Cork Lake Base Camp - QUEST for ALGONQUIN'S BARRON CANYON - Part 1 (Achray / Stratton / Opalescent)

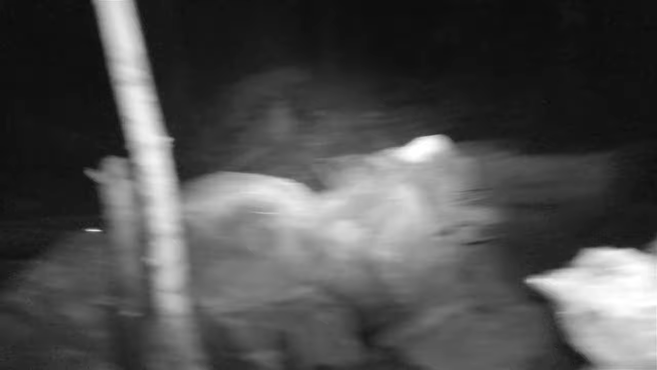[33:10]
look at the size of that thing
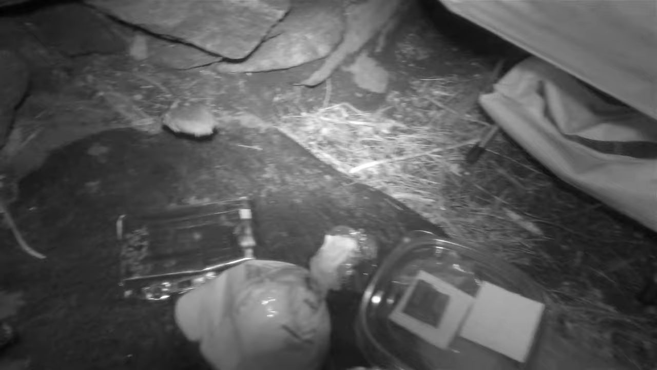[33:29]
oh little rodent where is he
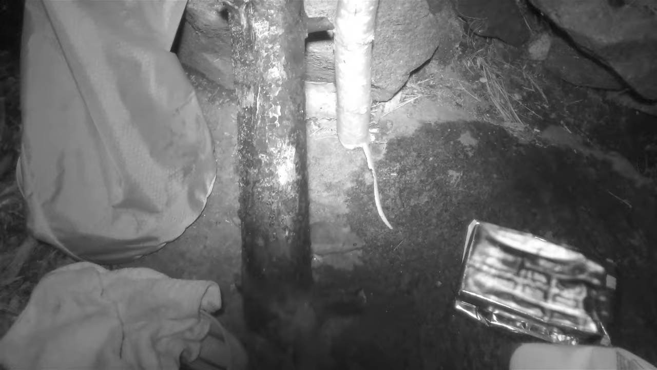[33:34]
behind the stick oh there he is get get i want a s'more too ah
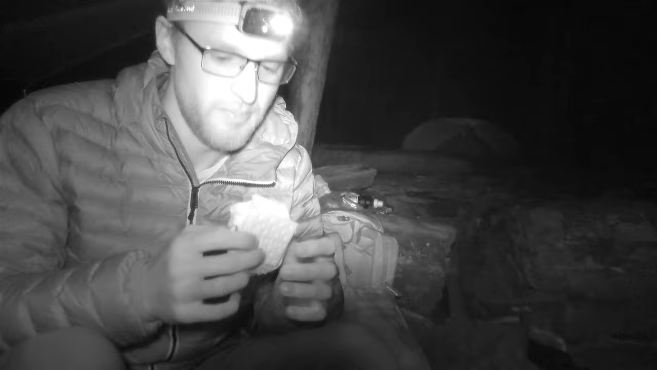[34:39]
he thought it was a peanut or something nibbling it's a pretty big peanut look how long its tail is
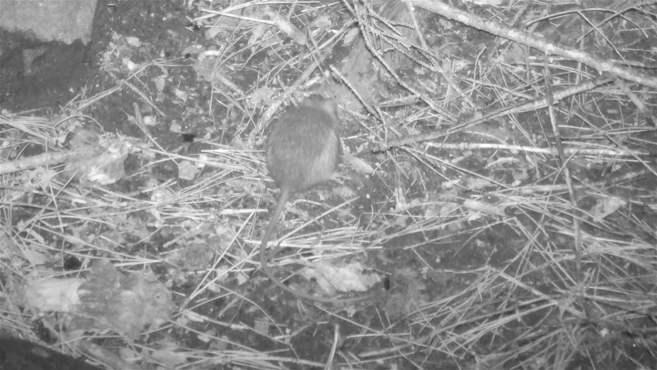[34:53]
turn around little guy
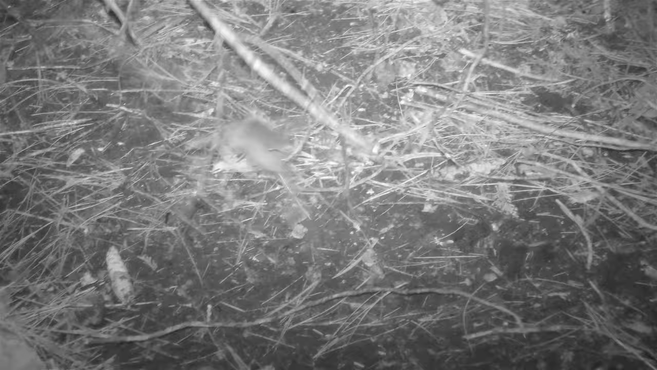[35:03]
somebody's definitely fed you a little
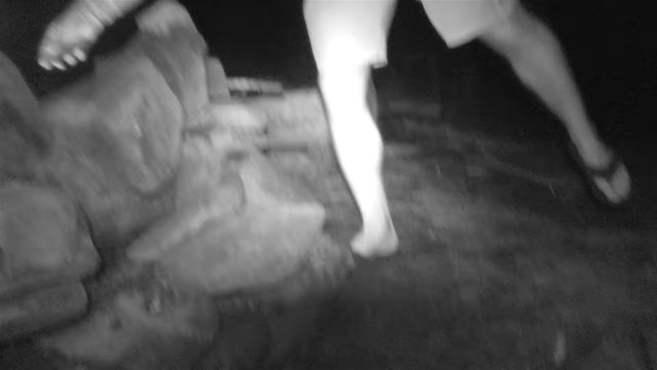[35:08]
bit fat very fat and he's not afraid of you
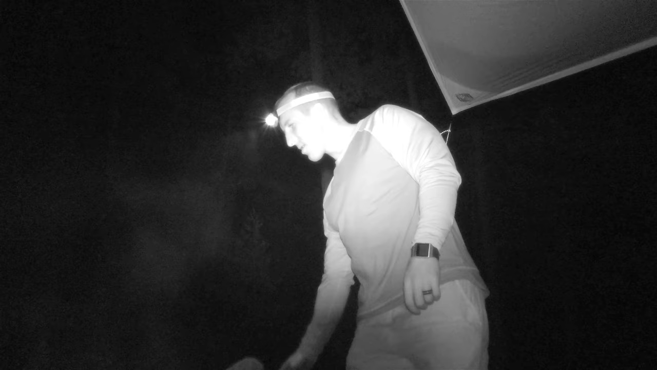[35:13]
such a little fatty been feasting all summer long haven't you